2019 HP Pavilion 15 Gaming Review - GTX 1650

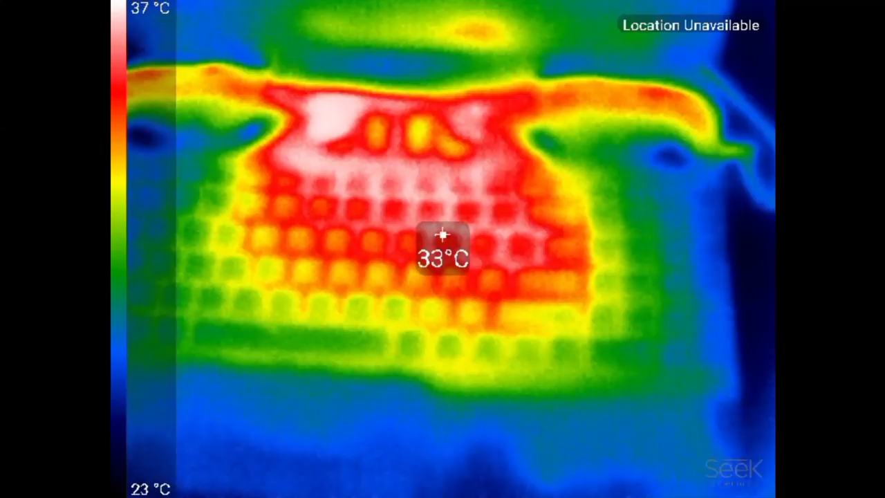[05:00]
On screen: spot 33°C, scale top 37°C, scale bottom 23°C
I was very impressed on how cool this chassis was,
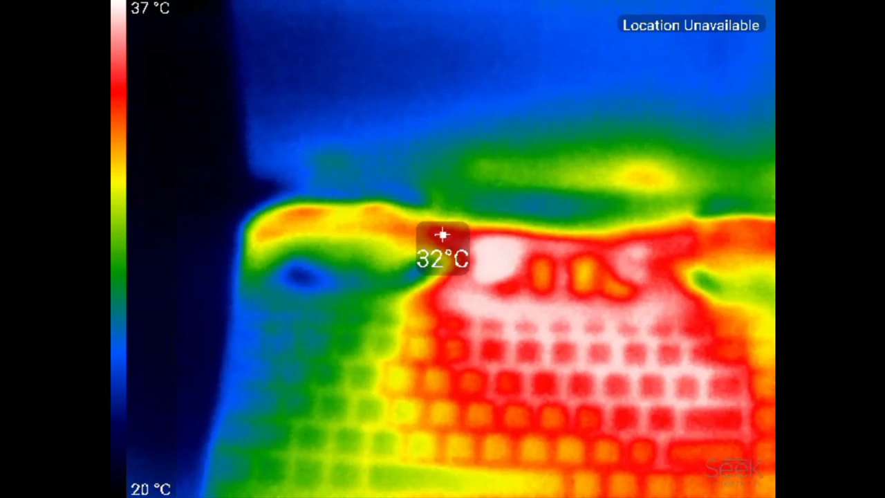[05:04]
On screen: spot 32°C, scale top 37°C, scale bottom 20°C
spiking only to 37 degrees celsius in the centre of the keyboard.
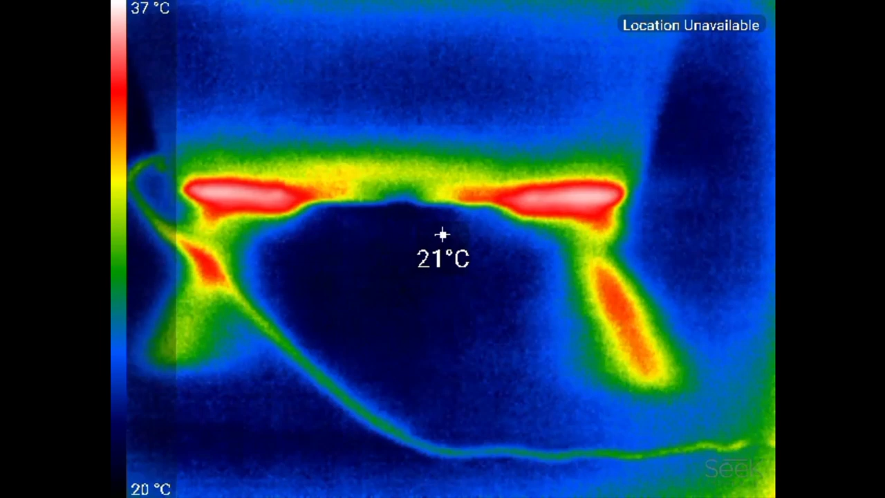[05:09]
On screen: spot 21°C, scale top 37°C, scale bottom 20°C
Hot air is moved out nicely at the rear and underneath it is equally as cool.